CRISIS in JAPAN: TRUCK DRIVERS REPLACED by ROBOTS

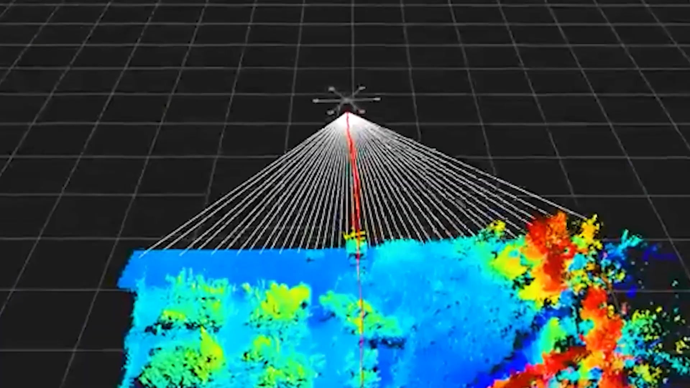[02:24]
One key sensor is LiDAR, light detection, and ranging.
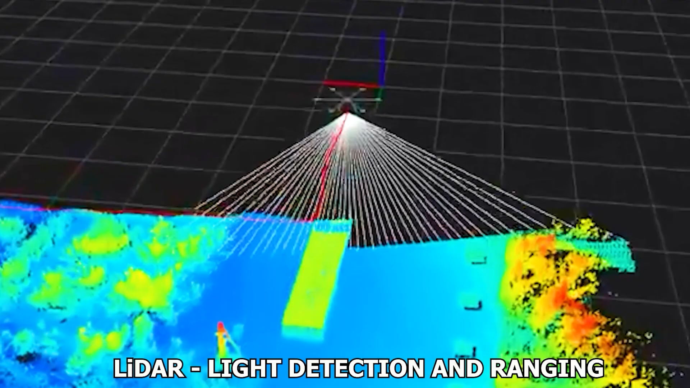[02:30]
Autonomous capsules use LiDAR to create a 3D map of their surroundings.